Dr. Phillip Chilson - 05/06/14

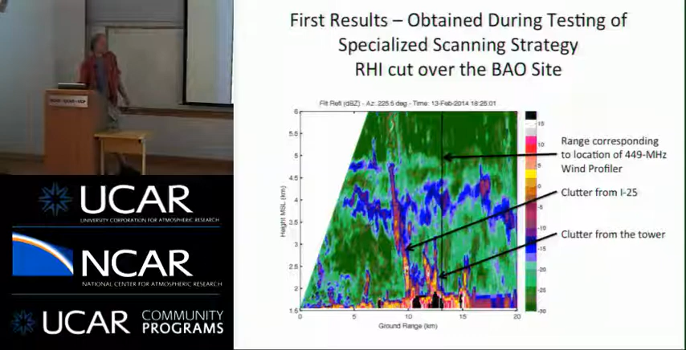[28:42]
quasi arbitrary. But I decided just to go ahead and limit values of Z less than minus 30 dBZ.
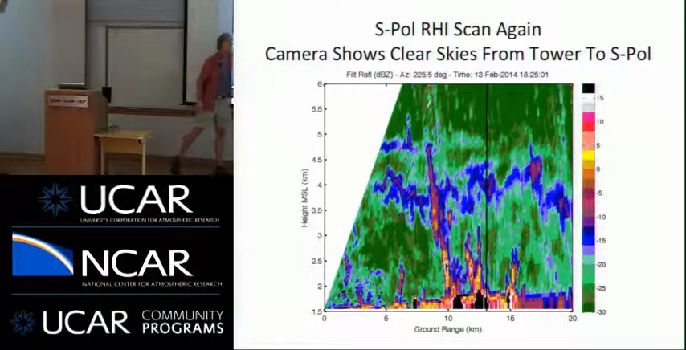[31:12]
So that stuff seems to be clear here that goes. What happens the other side of it looks very similar to what's happening this side. So I would contend that we're not seeing clouds. Plus we have a silometer.
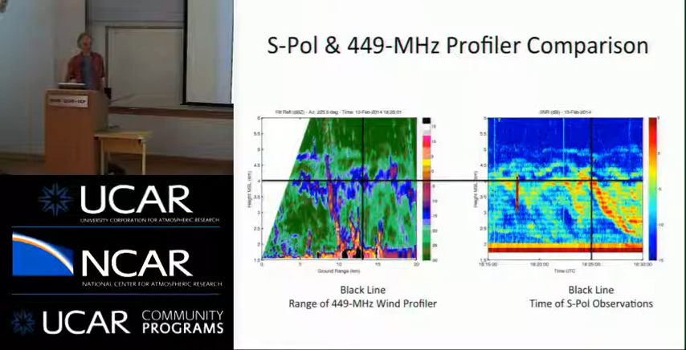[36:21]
So, yeah, so we'll see these orographic features. Now, how can we use something besides just the wind profile to really study their two-dimensional structure? And that's what I'm, you know, kind of excited about with using the S pole. Okay. So now I'm going to say Bragg Scatter, and I'm going to go ahead and say yes.
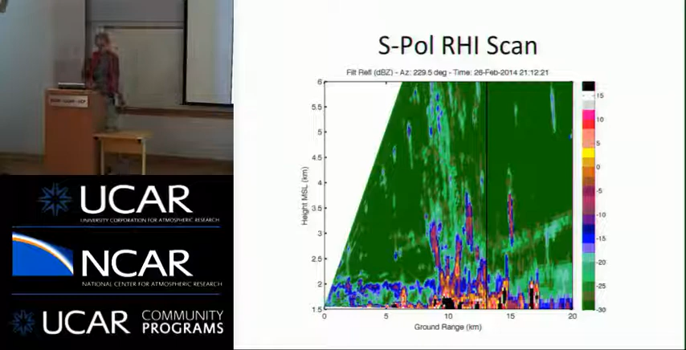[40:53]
Again, same deal, you know, I-25, interference in the tower, and that's the location of the 449. And do a similar scanning.
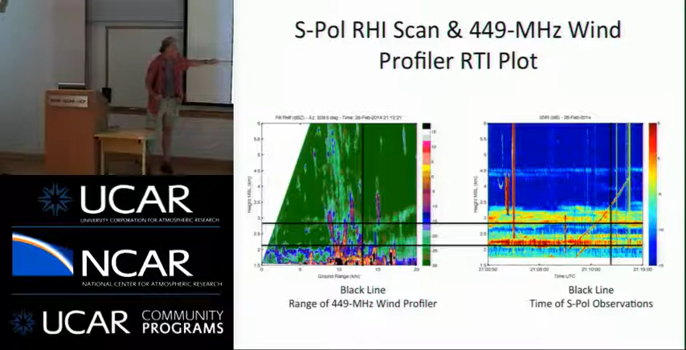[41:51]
right at this point, right about where you have that layer being detected by the 449. And then this stuff up here corresponds to what we're being seen by the 449. And then you got this layer up here. Now, you might be thinking to yourself, I don't see anything on this image.
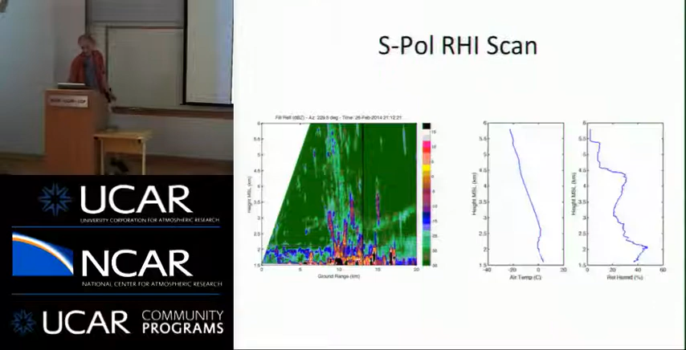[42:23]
Okay, so this sounding was launched right at the 449 site. So you see this in the relative humidity, this kind of a shifting of the relative humidity, which is indicative of the top of the boundary layer. On this scale, you don't see it so much, but there is a kink in the temperature profile, also indicative of the top of the boundary layer. So I would say this is actually the boundary layer depth that we're being able to detect.